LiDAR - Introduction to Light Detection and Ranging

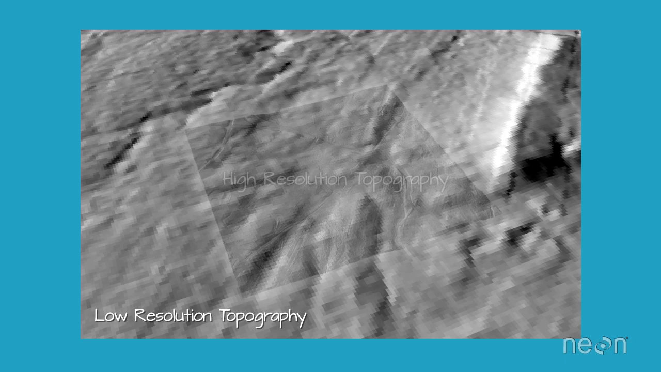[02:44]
The most common early use of LIDAR data was to produce beautiful high-resolution elevation maps
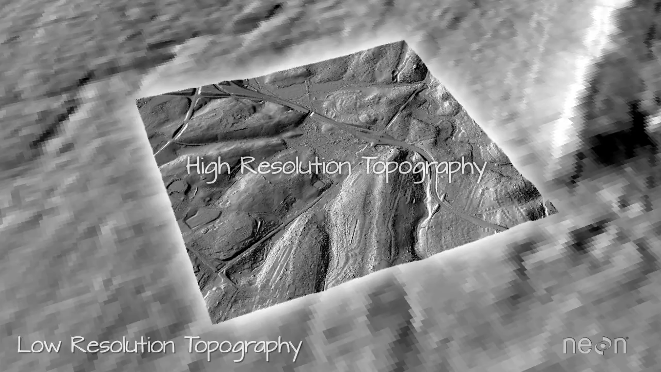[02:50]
that
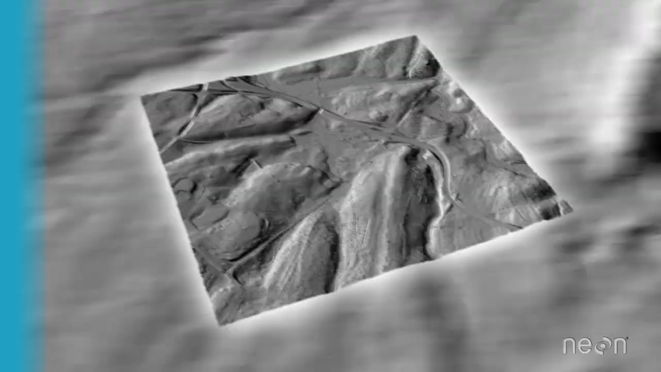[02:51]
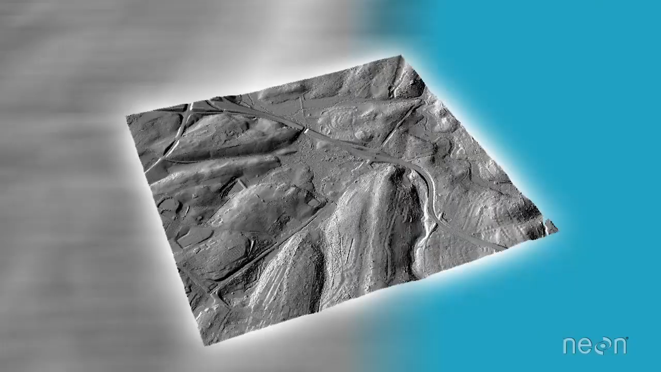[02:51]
clearly identified the dips and peaks of hills and mountains with a level of detail that hadn't been seen before in science. And talk about useful, they even documented where stream channels and roads were.
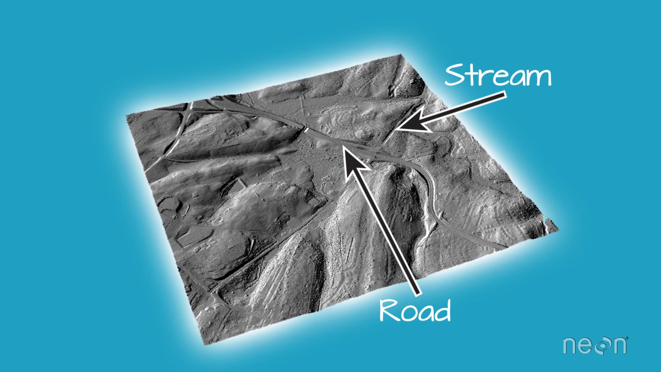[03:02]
The detail and accuracy that LIDAR data provided with these high-resolution elevation data sets made people excited to work with LIDAR-derived elevation maps.